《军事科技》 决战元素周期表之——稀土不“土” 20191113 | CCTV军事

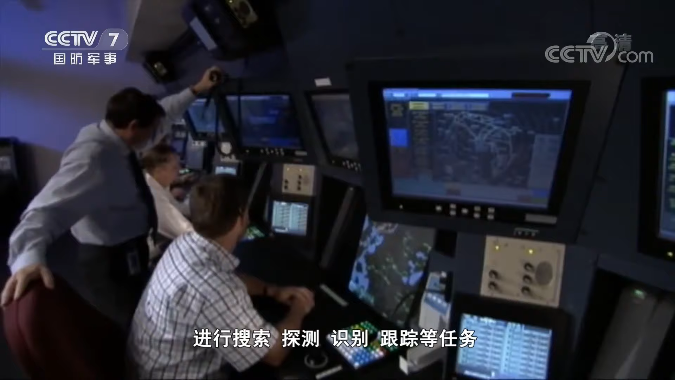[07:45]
探测 识别 跟踪等任务一部向控阵雷达可以起到